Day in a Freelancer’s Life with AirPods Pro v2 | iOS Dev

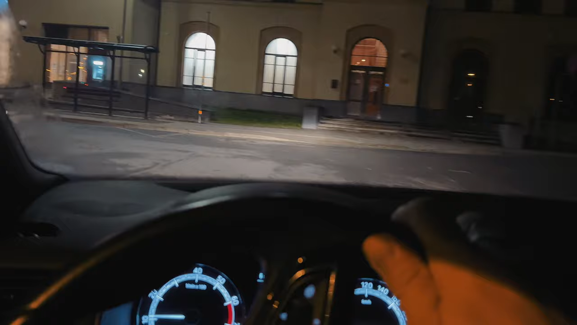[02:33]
driving my wife to the train station and getting back to home.